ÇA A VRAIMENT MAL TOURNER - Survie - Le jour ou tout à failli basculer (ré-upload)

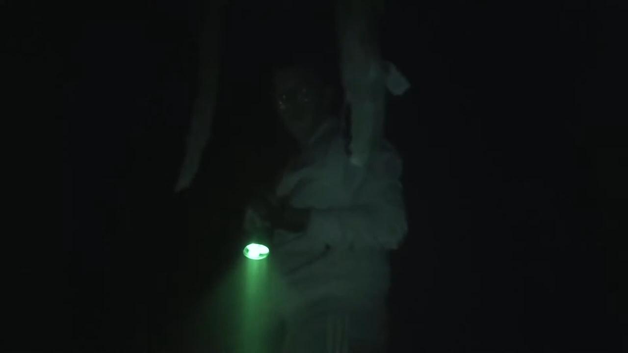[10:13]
Je ne sais pas du tout. Il doit être 22h, 22h30. Je vais regarder. Bon, là, c'est un peu le caca parce que... Parce que du coup... Il est 23h. 23h. Allez. 23h.
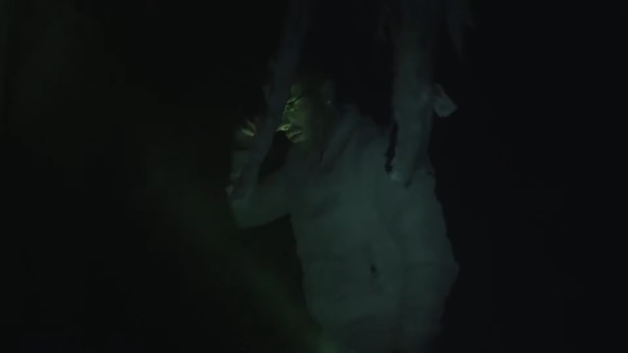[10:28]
On a encore environ 6h à tenir, voire même plus, 7h. 7h à tenir.
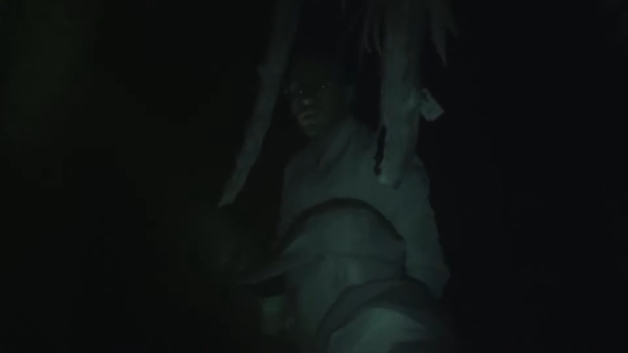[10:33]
Et vous entendez qu'il y a pas mal de gouttelettes. On espère juste qu'il n'y a pas d'orage.
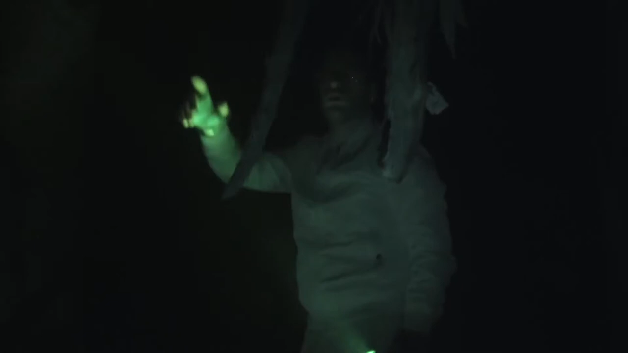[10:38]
On a mis des couvertures de survie sur notre abri parce que, bah, c'est un petit peu...
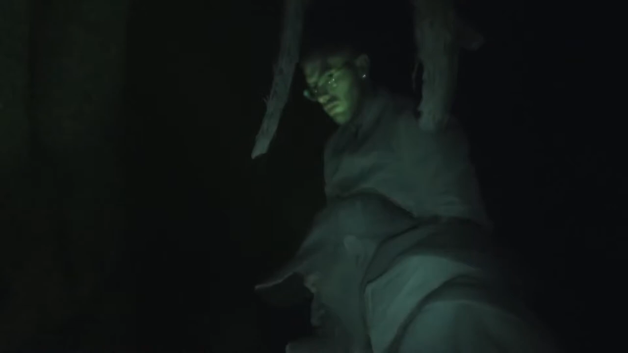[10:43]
Ça prend un peu l'eau. Là, on essaie tant bien que mal de tenir le feu, mais c'est très compliqué.
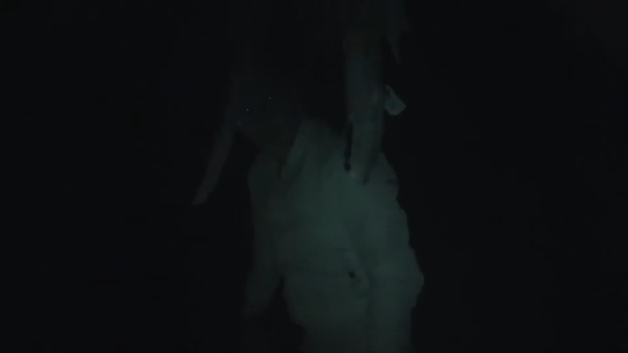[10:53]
Mais bon, c'est les aléas de la survie. Bon, ça va, j'aime bien. Allez, on se retrouve dans quelques heures. Ouais, allez, jamais.
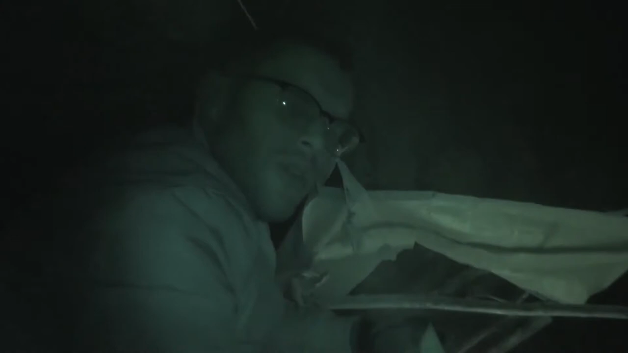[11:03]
Je ne sais pas si vous me voyez. En tout cas, je ne vous vois pas. On a fait un...
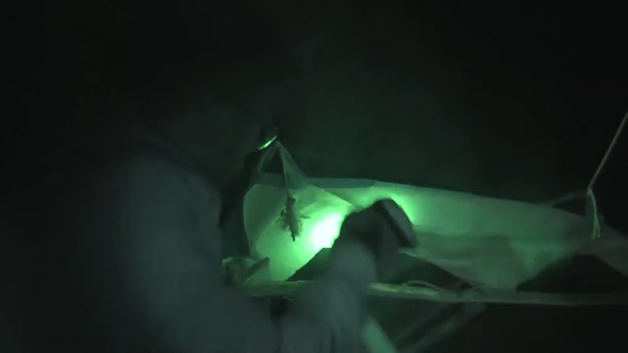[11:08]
Avec un sac à bas, on a fait un petit truc rudimentaire pour essayer de protéger le feu.
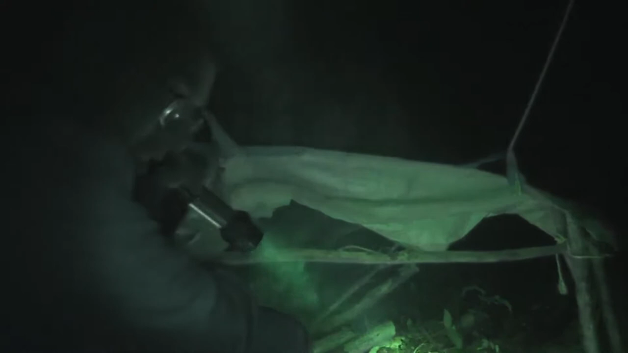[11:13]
Parce qu'il commence à s'éteindre.
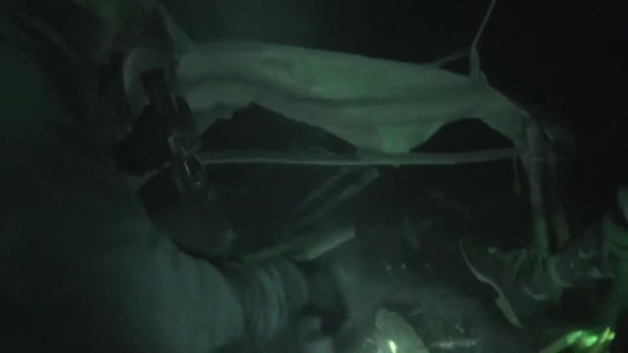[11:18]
On va essayer tant bien que mal.
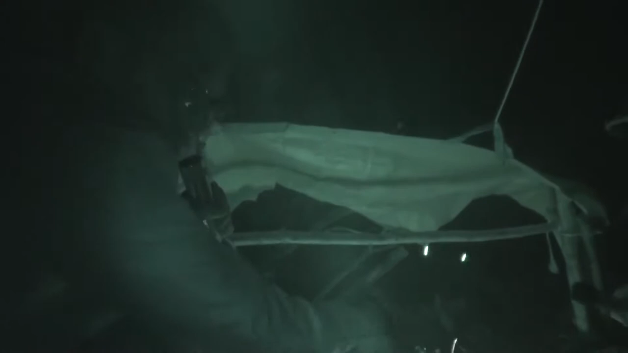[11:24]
On a entendu 2-3 coups de tonnerre là, juste avant. On va quand même se méfier.